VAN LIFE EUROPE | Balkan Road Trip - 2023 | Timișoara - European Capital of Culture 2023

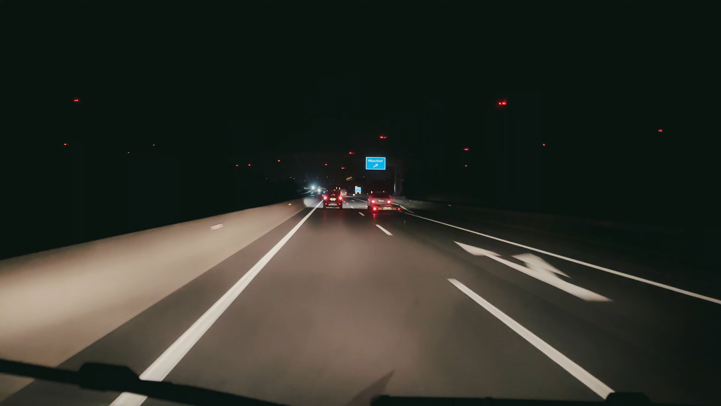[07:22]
They're all wind turbines. They go for miles and miles. As you're heading to, we're just heading to Austria, all the way to Vienna, massive wind farm. They give you the light display at night. We've made it to our park up for this evening.